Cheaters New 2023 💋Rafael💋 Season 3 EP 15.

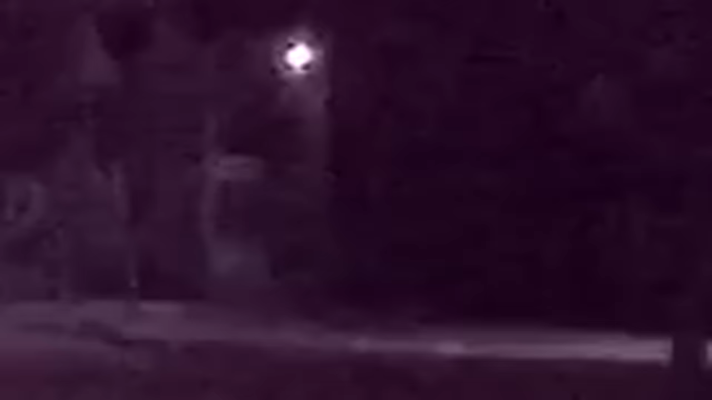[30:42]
He's followed and goes to the home of the same young lady. They're not in there very long before they depart and are followed to a restaurant.
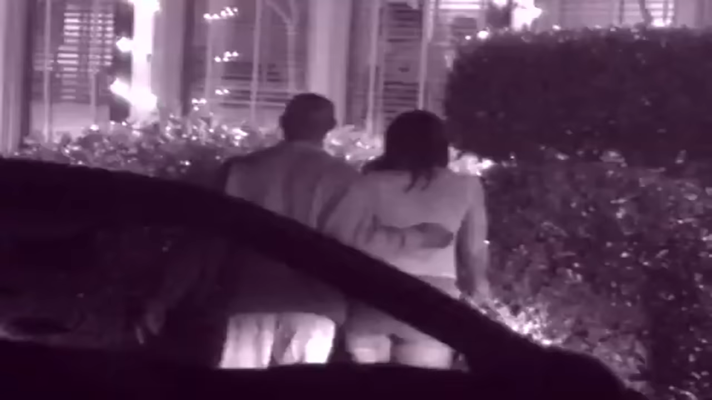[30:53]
He opens the door for her as they leave.
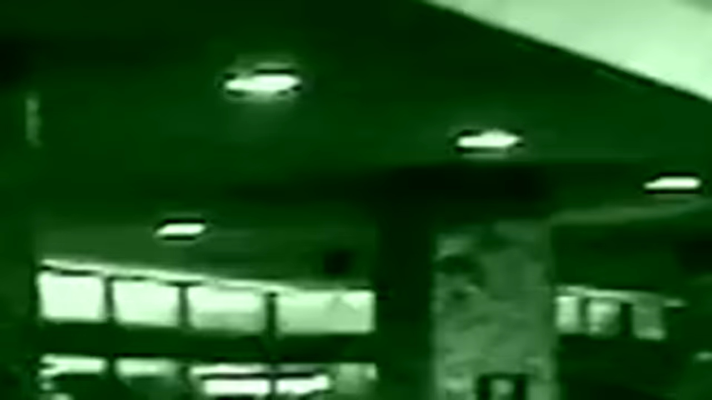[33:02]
They're coming out right now. All right. Look to your right.
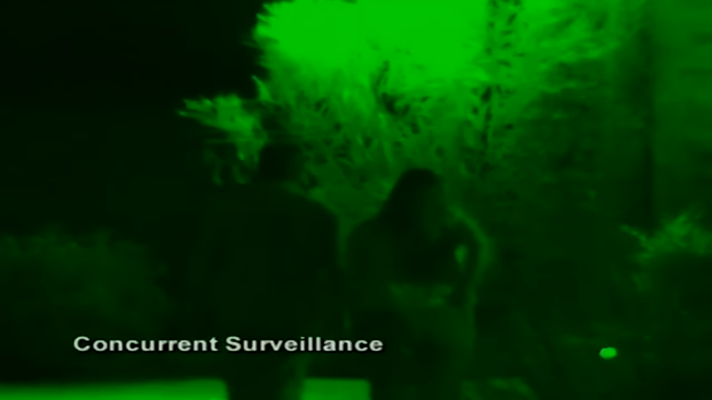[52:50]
Okay. He picked her up this evening. They went to an apartment. I don't know whose apartment it was, but I don't know if they were visiting a friend.